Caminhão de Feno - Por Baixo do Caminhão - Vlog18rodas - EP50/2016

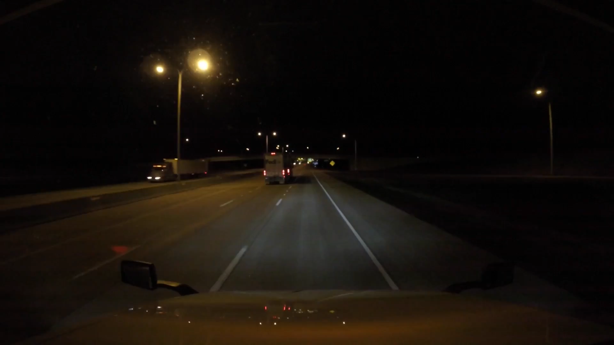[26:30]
É frustrante Porque quem olha Põe esse cara É um becil Não consegue Estamos no estado De Pirinóis E vamos parar Em Pirra Aqui é o intestinal 70 Eles reformaram Era duas faixas Aqui era Montriancis Essa cidade aqui Cheia de Fuckstops Eles ampliaram Já pegar a saída